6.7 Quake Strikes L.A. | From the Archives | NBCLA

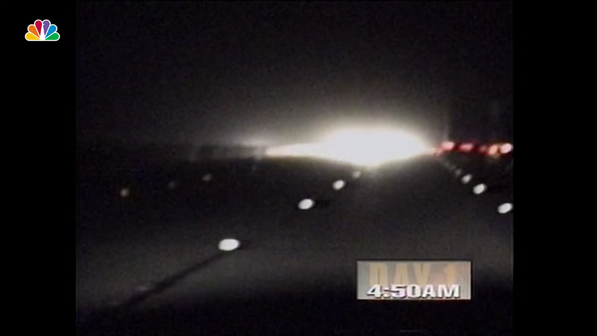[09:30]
I am going southbound, and there is traffic in the southbound lanes coming at me in the number 1 lane. I am southbound on the 5. At the Cal Grove exit, I'm in the Santa Clarita Valley, and I'm in shock.